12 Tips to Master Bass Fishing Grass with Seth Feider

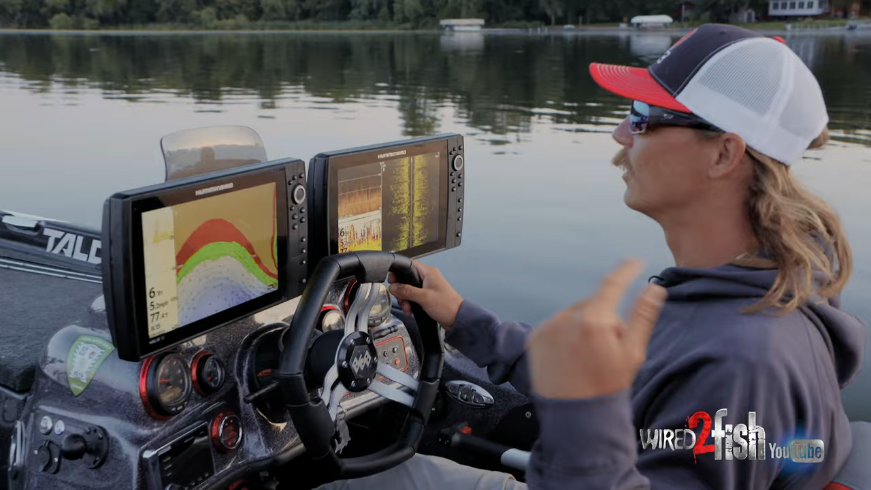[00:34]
flipping all the way around this lake to find those key little patches.
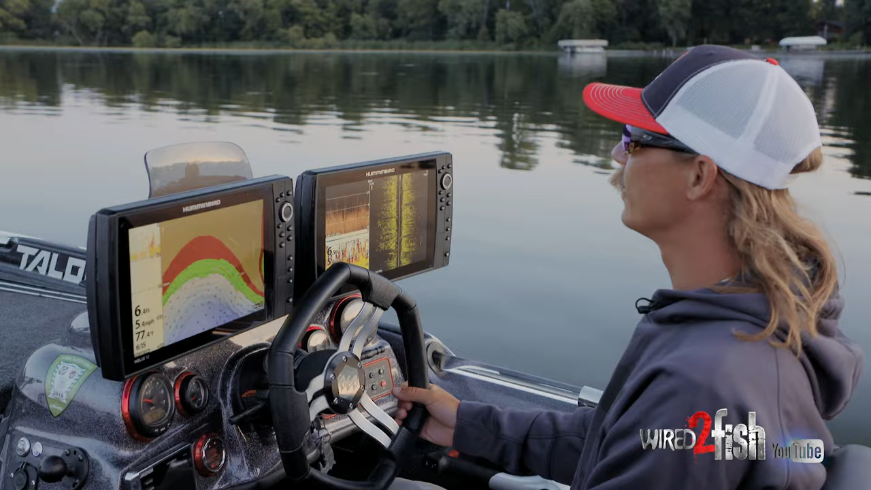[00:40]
I'll just lay a little way point down there where I saw some good grass, and we're just going to keep cruising around, kind of mark, you know, as many areas where I find really thick, nice-looking grass. Like we got another patch here.
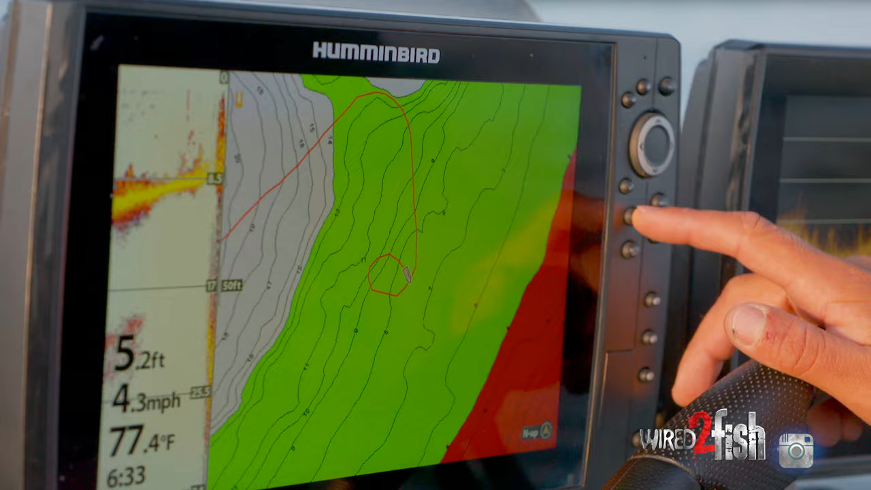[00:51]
On screen: water 77.4°F, speed 4.3 mph
I'll throw a dot on that.